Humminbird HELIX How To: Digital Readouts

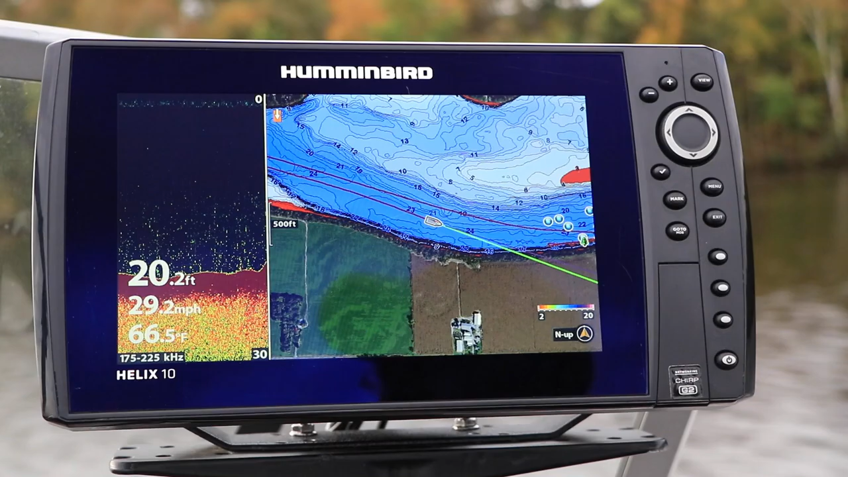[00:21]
On screen: depth 20.2 ft, water 66.5°F, speed 29.2 mph
displayed as an overlay in the lower left corner of the view, choose Overlay.
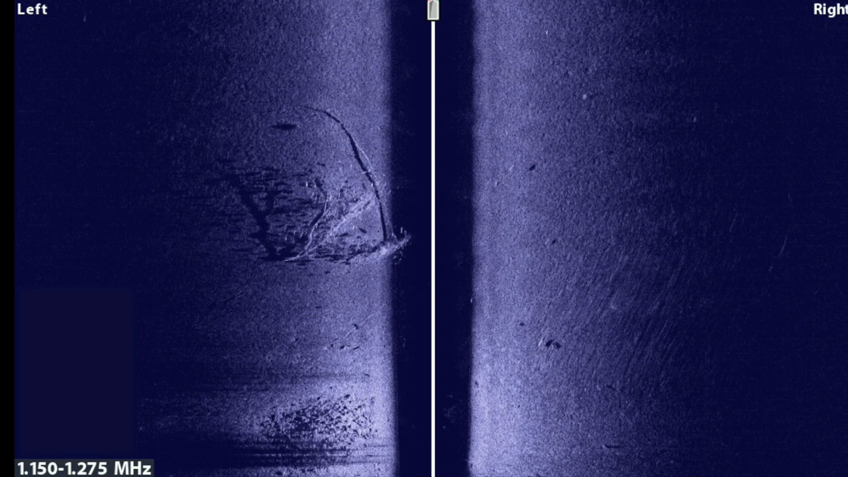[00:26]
You may also eliminate the digital display completely by choosing the Off option.
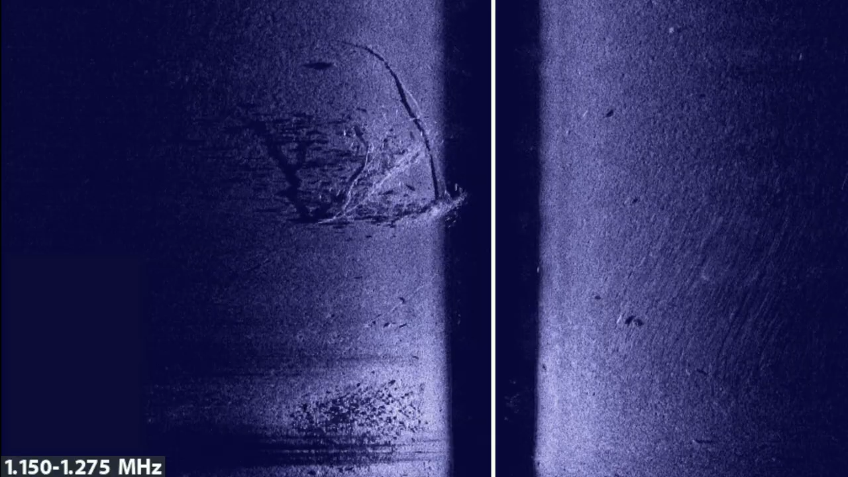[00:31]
Select your digital readout format under the Setup menu tab.